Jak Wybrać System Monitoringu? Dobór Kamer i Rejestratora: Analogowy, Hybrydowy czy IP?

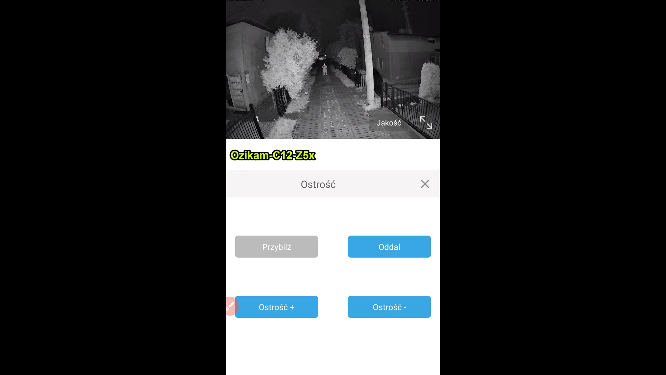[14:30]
przybliż i już zaczynamy na 20 metrach bez problemu wykrywać
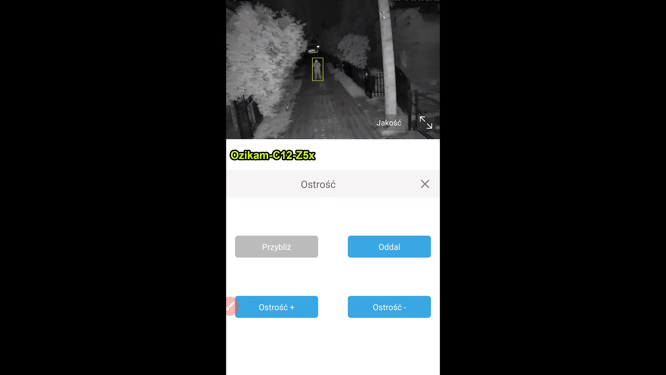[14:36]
cały czas wykrywa mnie pójdę dalej cały czas wykrywa nawet na około 30 metrach spokojnie mnie wykrywa kamera zawieszona
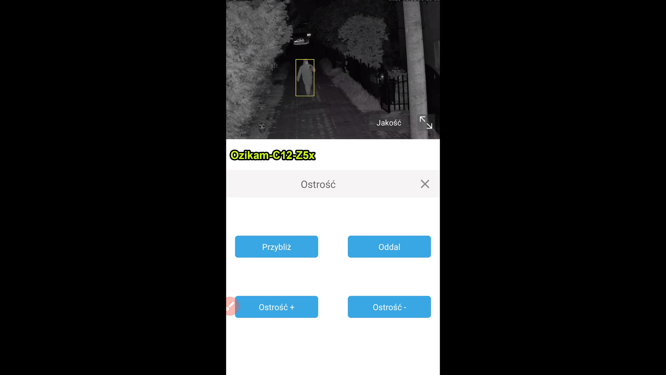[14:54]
na wysokości 3 metrów w tym momencie jestem na 10 metrach zbliżam się i zobaczcie im bliżej kamery tym bardziej mnie ucina